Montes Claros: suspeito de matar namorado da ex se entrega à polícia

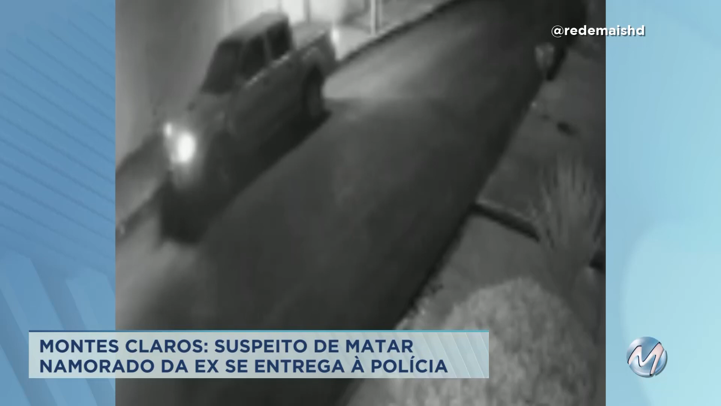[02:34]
a mulher sai e imediatamente o suspeito chega em uma motocicleta
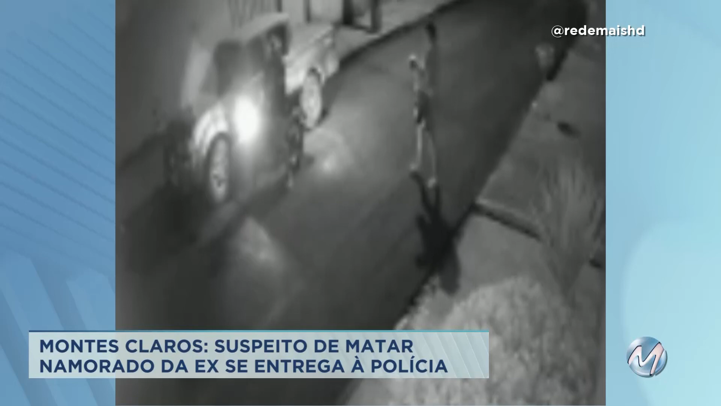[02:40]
Uma discussão começa e a mulher volta para dentro da residência Quando ela retorna e entra no carro, o homem atira de cima da motocicleta Segundo a polícia,